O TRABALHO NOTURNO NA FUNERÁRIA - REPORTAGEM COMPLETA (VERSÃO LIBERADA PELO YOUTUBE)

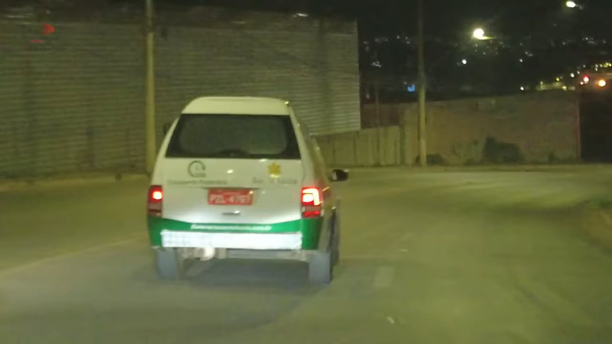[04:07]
Vamos seguindo o Alex pelas ruas da cidade,
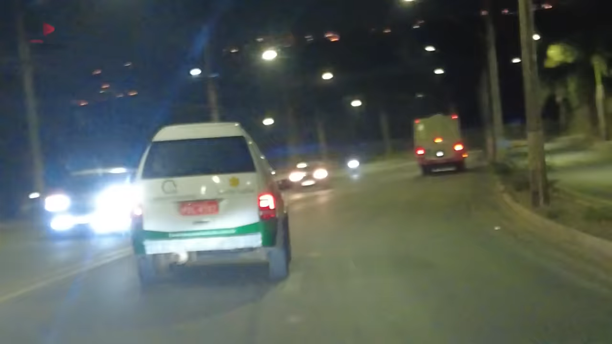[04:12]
acompanhando de perto o trabalho do profissional que está com uma missão em andamento. A remoção de um cadáver no necrotério de um hospital.
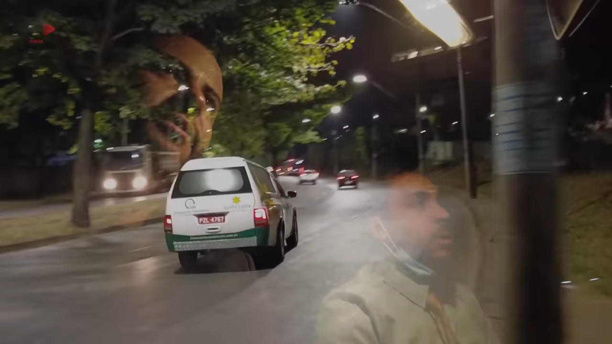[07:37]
Retorno para o nosso carro e sigo o Alex.
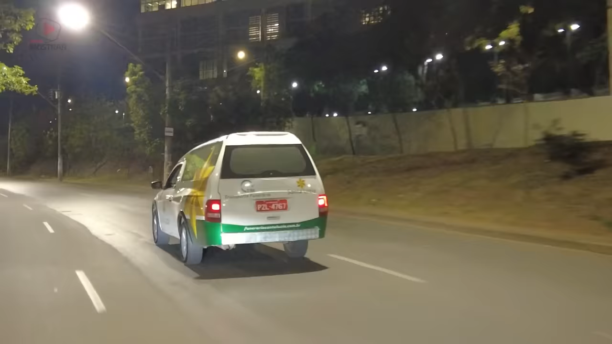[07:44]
O nosso destino agora é a funerária Santa Luzia.